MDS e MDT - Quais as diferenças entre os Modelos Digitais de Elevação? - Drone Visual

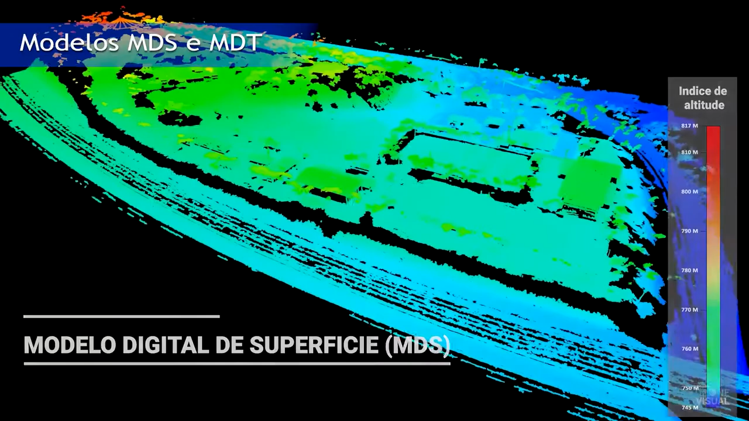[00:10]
O modelo digital de superfície é a representação de toda a cota do terreno e acima do terreno,
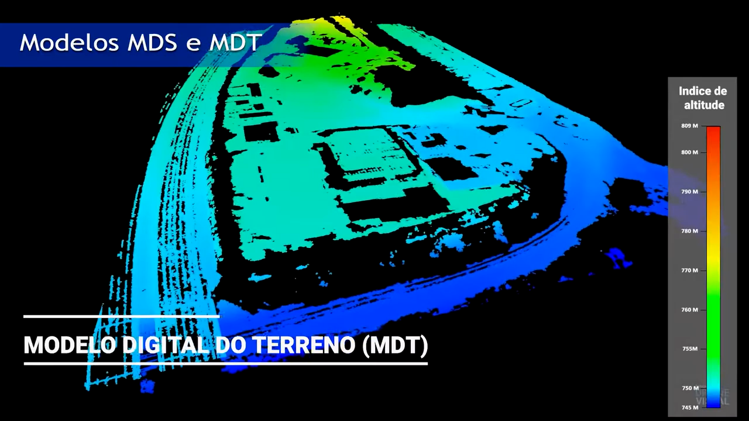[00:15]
oferecendo informações de toda a área e objetos que estão presentes acima da superfície,
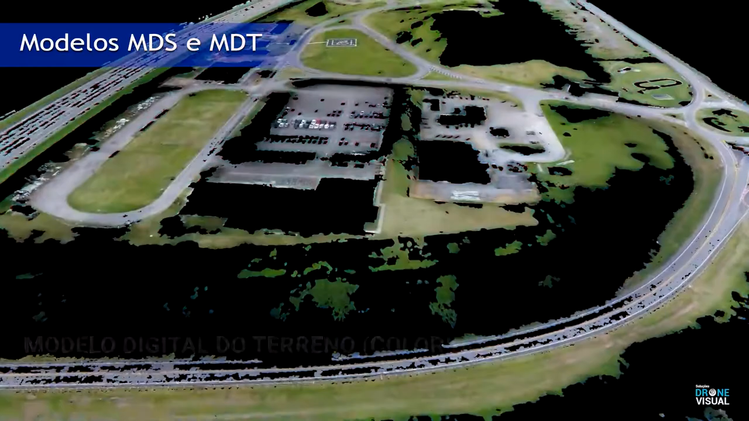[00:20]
como casas, árvores, prédios, pessoas, carros e etc.
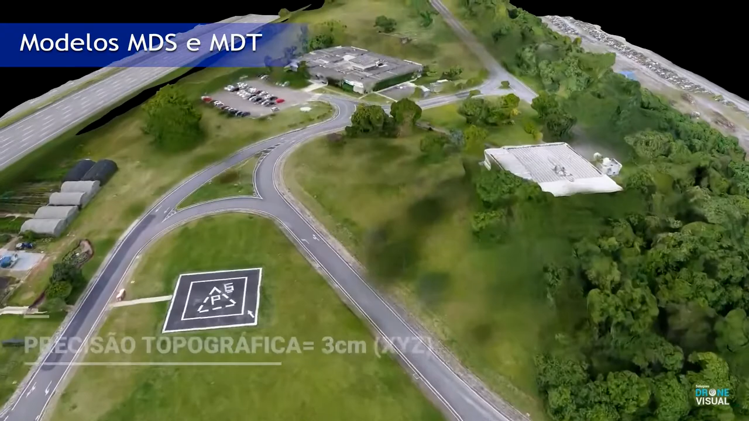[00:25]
Já o modelo de terreno possui o mesmo conceito do modelo digital de superfície.
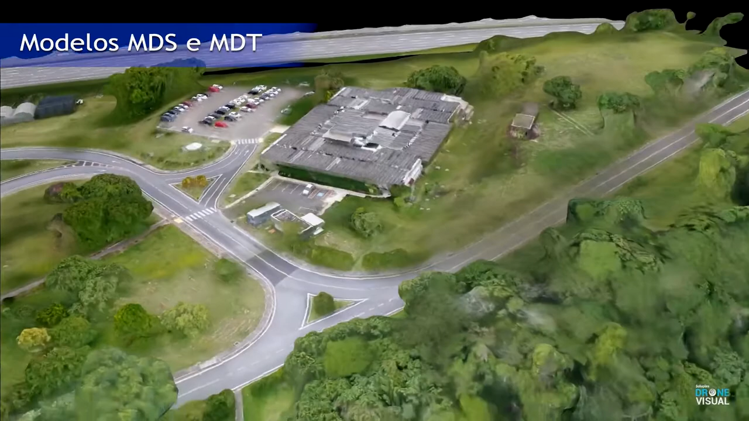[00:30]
Porém, esse modelo exclui os objetos que estão acima da cota do terreno, considerando apenas o relevo natural da área.
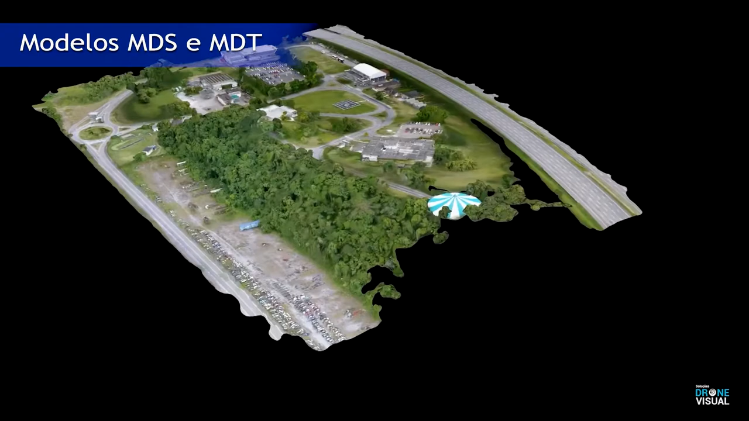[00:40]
Mas qual a diferença entre o MDT e o MDS, ou seja, o modelo digital de terreno e o modelo digital de superfície? A principal diferença entre os modelos digitais é que no MDT,
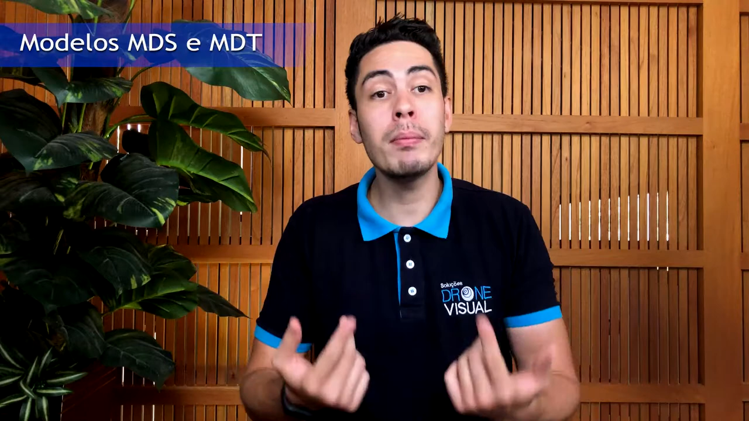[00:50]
modelo de terreno, a cota é relativa ao terreno e nada além. Já no MDS, o modelo digital de superfície, a cota sofre influência de vegetações e das edificações presentes no terreno.
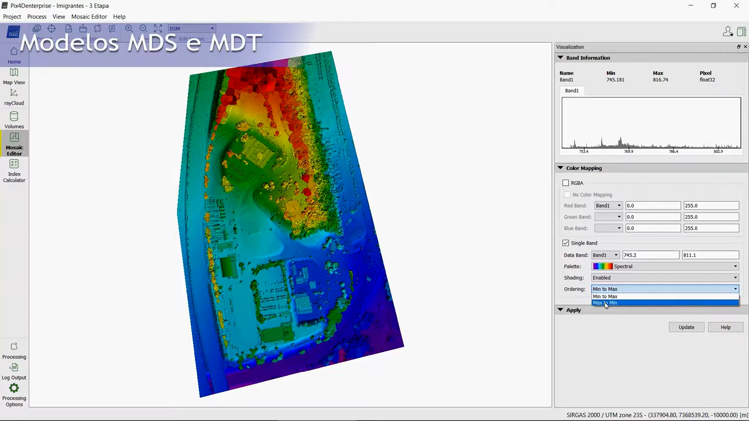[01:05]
O MDS detalha todos os objetos acima do solo, enquanto o MDT detalha apenas o terreno.
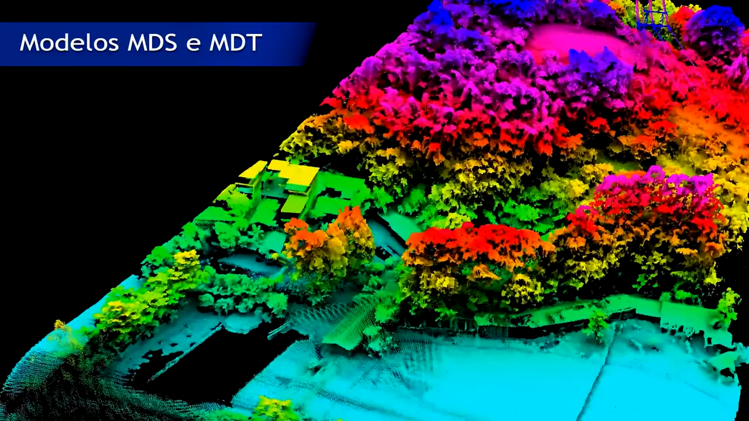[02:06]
Este é um sensor ativo que produz sua própria luz.
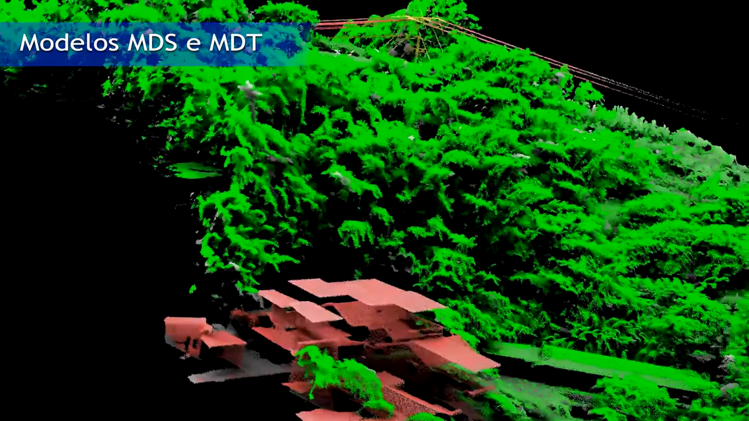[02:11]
Os feixes de luz conseguem penetrar as folhagens, tocando o solo.
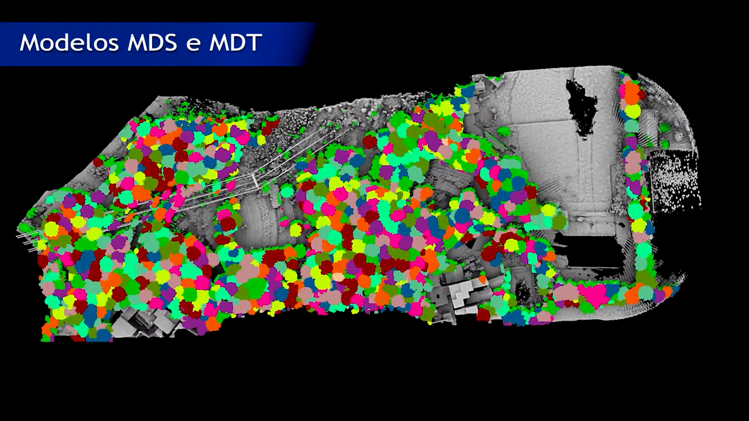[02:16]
Portanto, para gerar o MDT em regiões de vegetação densa, é necessário utilizar o sensor laser.